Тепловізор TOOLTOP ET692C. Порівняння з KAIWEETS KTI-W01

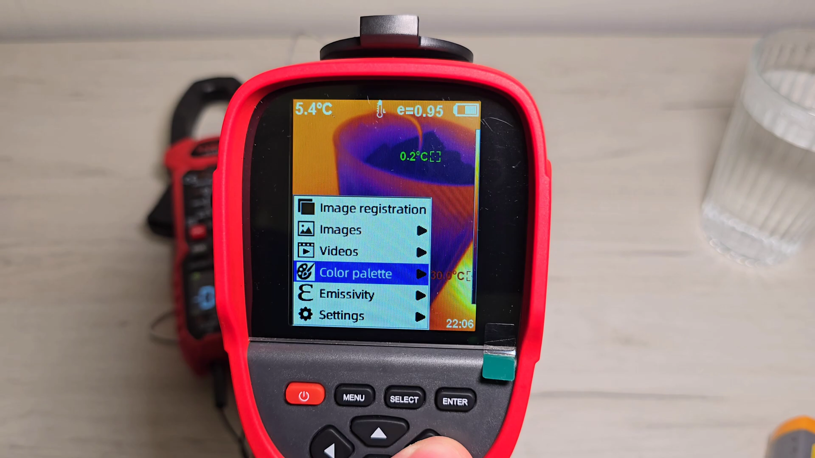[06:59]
Ми можемо змінювати кольорову палітру. Наприклад, спектра вибрати.
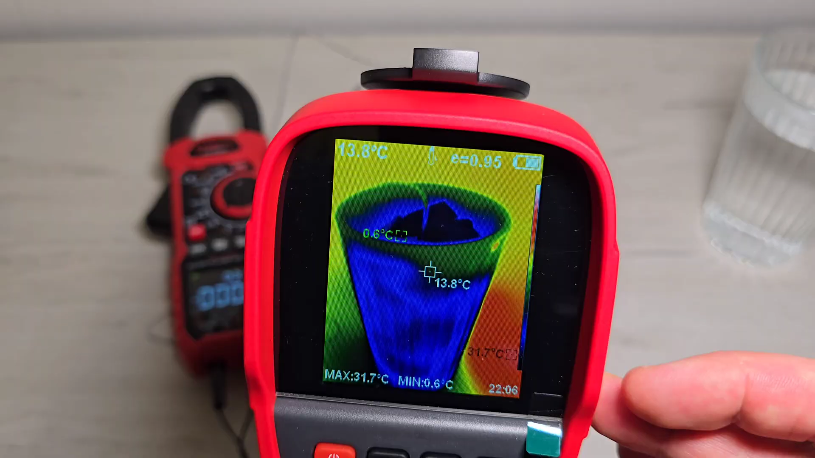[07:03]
On screen: spot 13.8°C, max 31.7°C, min 0.6°C
І в нас же в такій кольоровій гамі буде відображатися. Від чорного до білого. Можемо орієнтуватися по температурі. Гарячий стакан відображається, бачимо, таким червоним кольором. 55 градусів зовнішня температура. Якщо вибираємо режим Call, то кольорова палітра трошки змінюється.
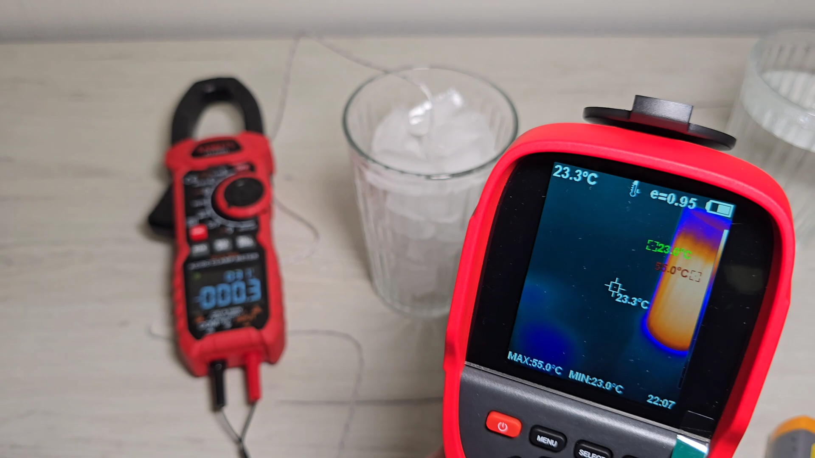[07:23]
On screen: spot 23.3°C, max 55.0°C, min 23.0°C
Мені, в принципі, режим Iron, напевно, найбільше подобається. І чорно-білий можемо White і Black вибрати.
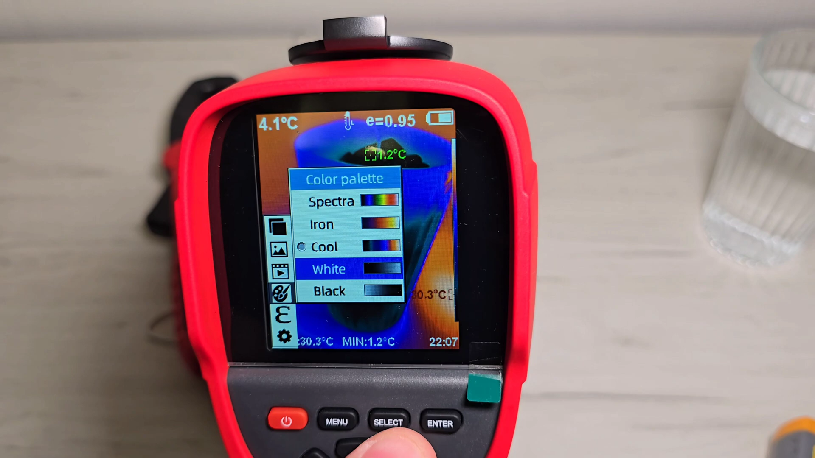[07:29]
On screen: min 1.2°C
Також такий цікавий режим.
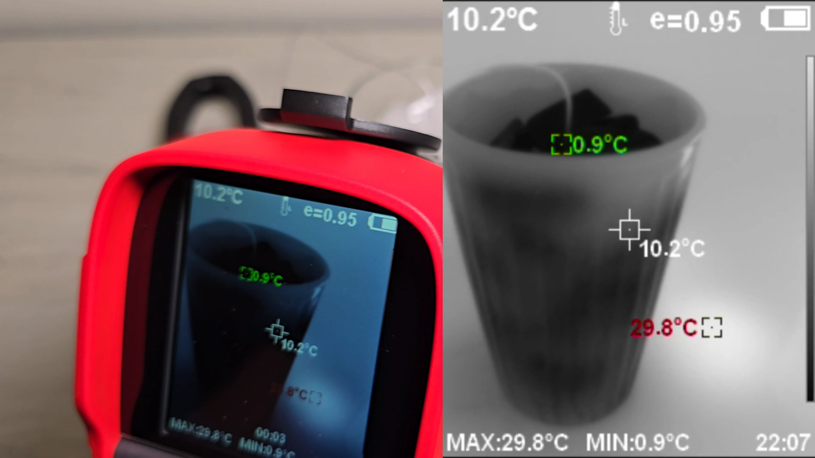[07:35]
On screen: spot 10.2°C, max 29.8°C, min 0.9°C
Бачимо, як у нас холодне відображається більш такими темними кольорами. А гарячий стакан відображається світлим кольором.
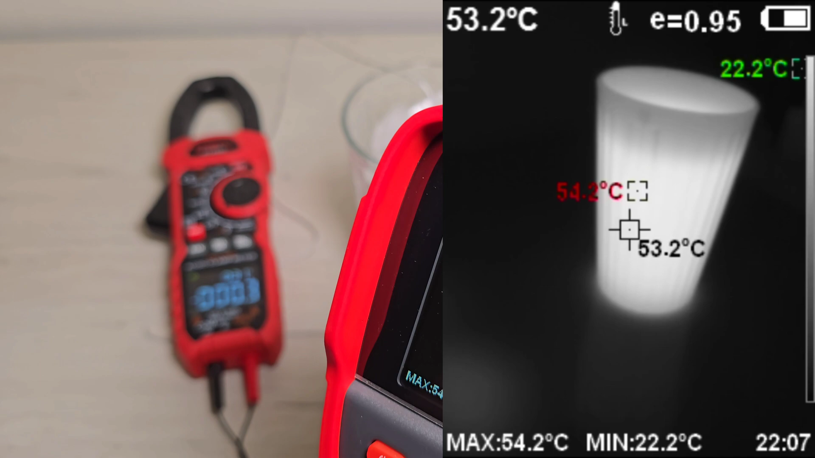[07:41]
On screen: spot 53.2°C, max 54.2°C, min 22.2°C
Дуже добре видно грані стакана.
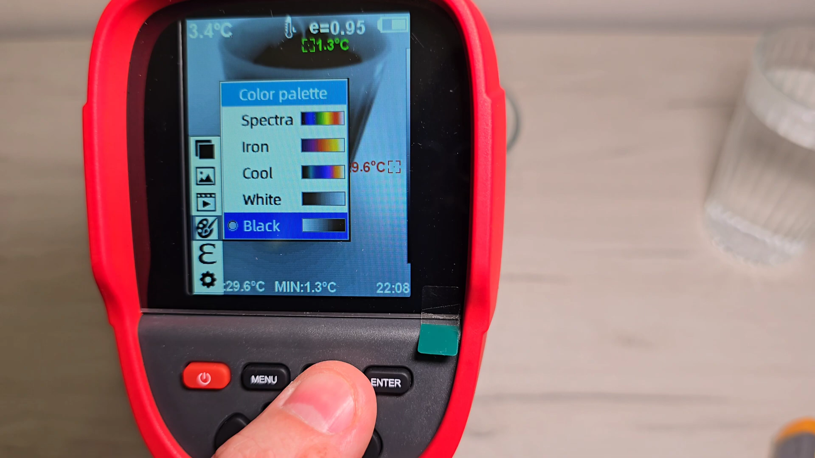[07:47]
On screen: min 1.3°C
І кольорова палітра Black. Тут вже видно у нас, що холодне відображається світлими тонами.
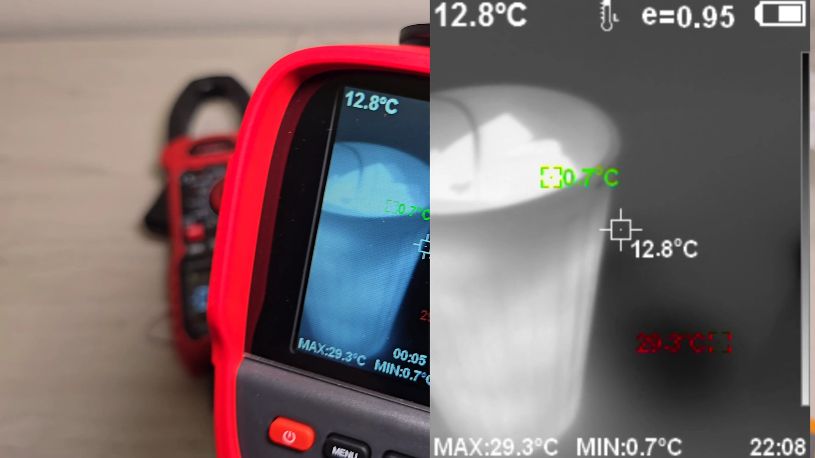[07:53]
On screen: spot 12.8°C, max 29.3°C, min 0.7°C
А гарячий, відповідно, темними. Також, коли є резон в таких зображеннях, можна чіткіше роздивитися якісь деталі.
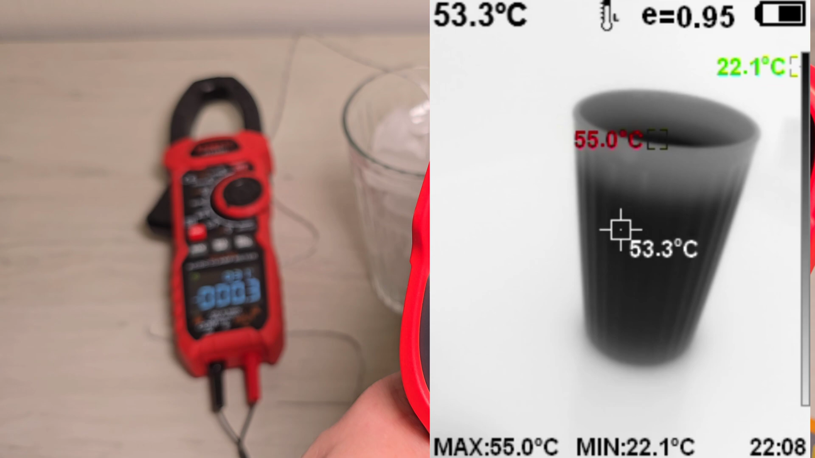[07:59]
On screen: spot 53.3°C, max 55.0°C, min 22.1°C
Тому можна використовувати по
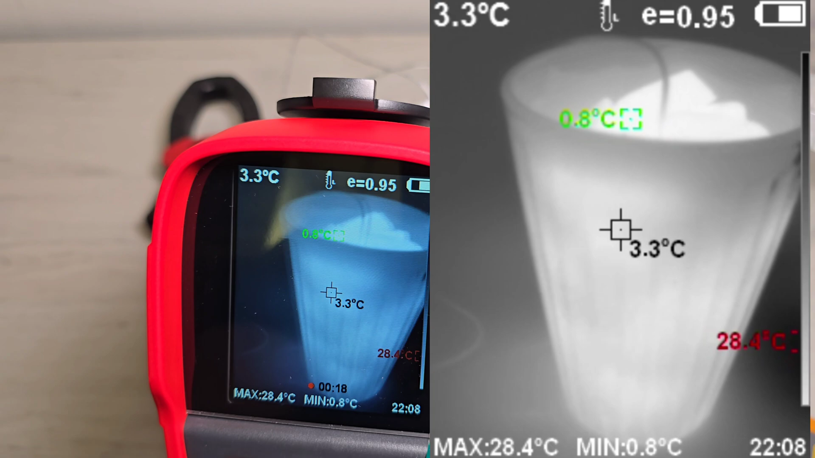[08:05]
On screen: spot 3.3°C, max 28.4°C, min 0.8°C
необхідності різну кольорову цю гаму палітру. Розмістив температурний датчик у гарячу воду в стакан.
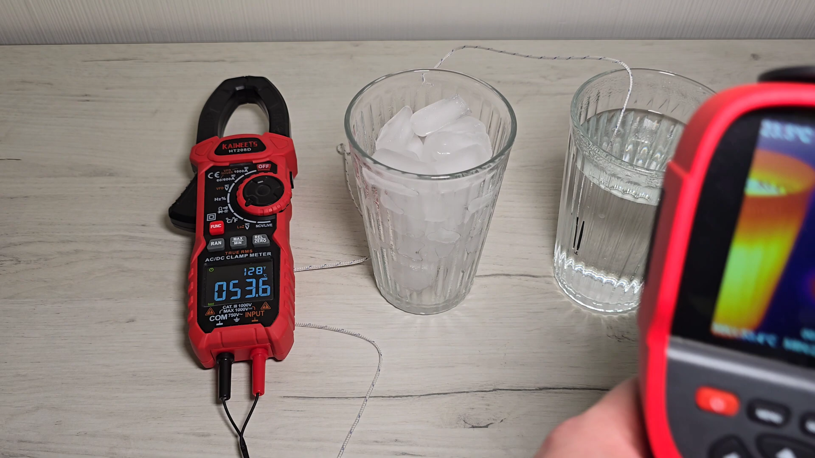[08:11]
Бачимо, у нас по кліщах 53 градуси. По тепловізору 56 максимальна температура. І, відповідно, ми в різних місцях можемо вимірювати 55.
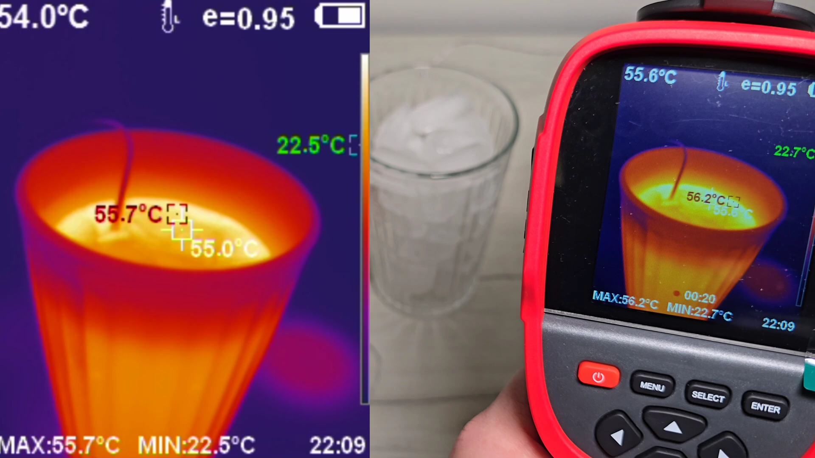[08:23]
І температура відрізняється. Відрізняється. Видно, що вода має таку неоднородну структуру.
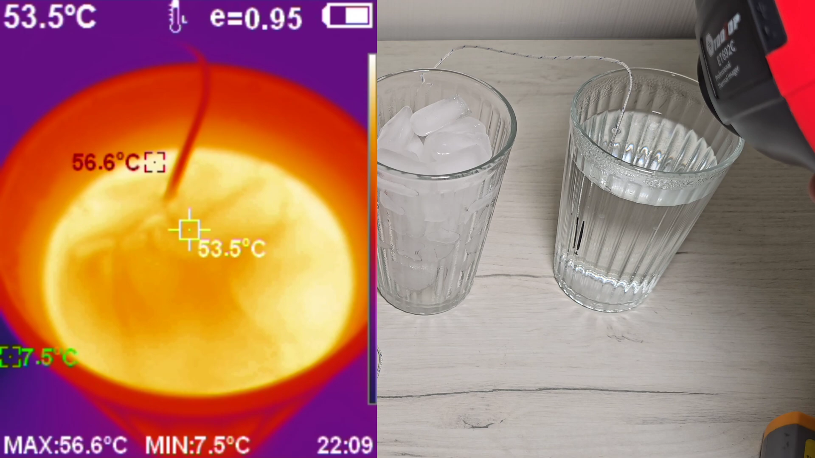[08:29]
On screen: spot 53.5°C, max 56.6°C, min 7.5°C
В залежності від того, в якому місці вимірюємо температуру,
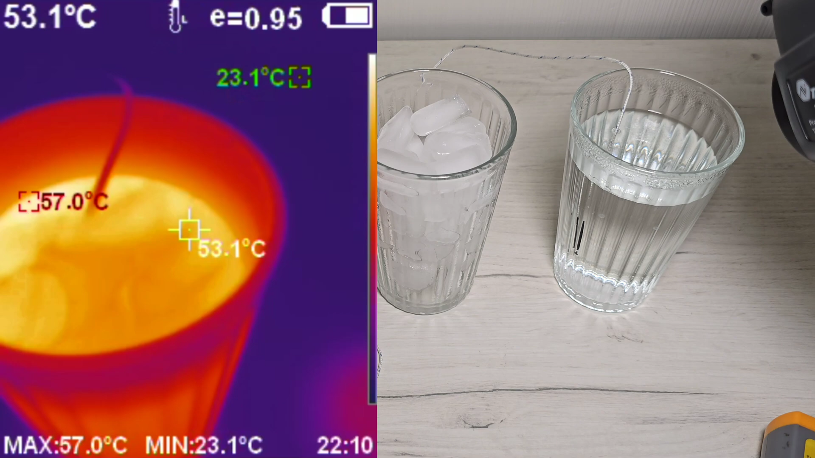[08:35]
On screen: spot 53.1°C, max 57.0°C, min 23.1°C
може відрізнятися значення.
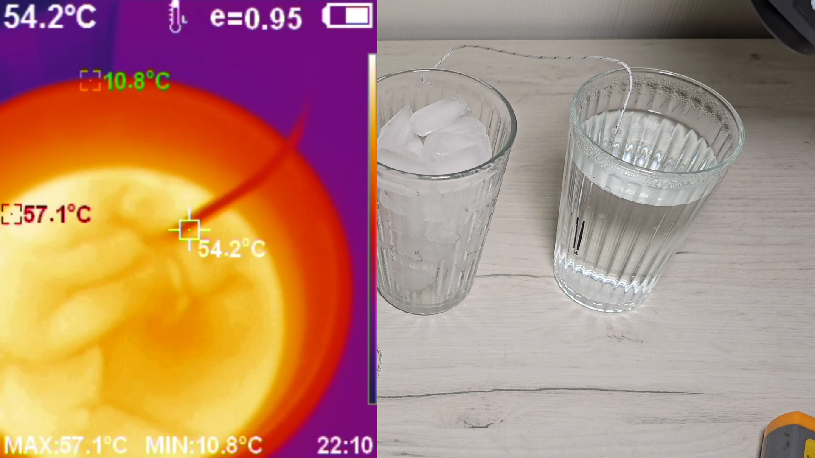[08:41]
On screen: spot 54.2°C, max 57.1°C, min 10.8°C
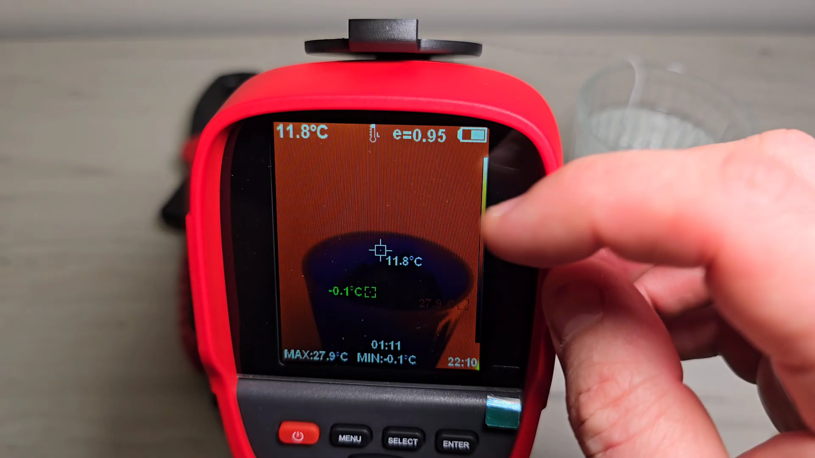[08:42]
On screen: spot 11.8°C, max 27.9°C, min -0.1°C
Зараз вибраний режим відображення температури Low. Там видно буква L.
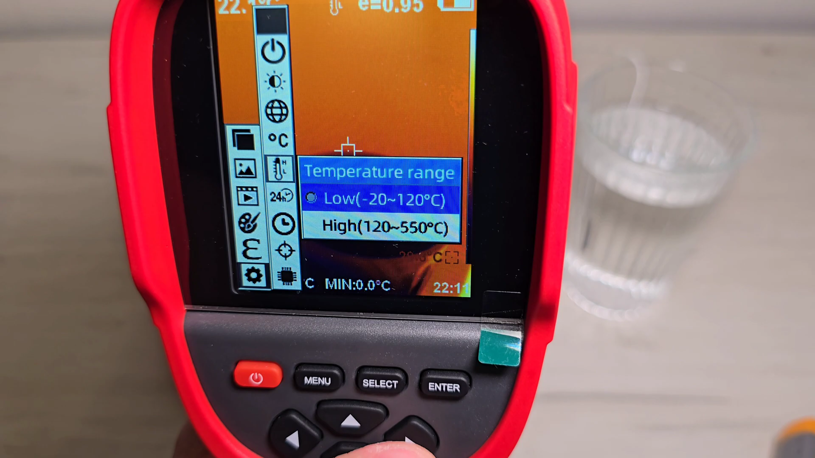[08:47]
В цьому діапазоні температура вимірюється від мінус 20 до 120 градусів по Цельсію.
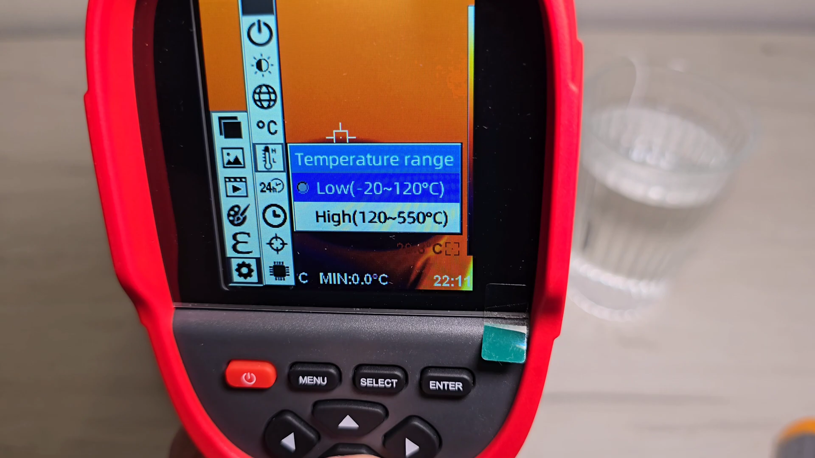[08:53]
Якщо нам треба більше, ніж 120 градусів по Цельсію, то треба вибрати 120-550 діапазон. Бо автоматичне переключення не буде відбуватися.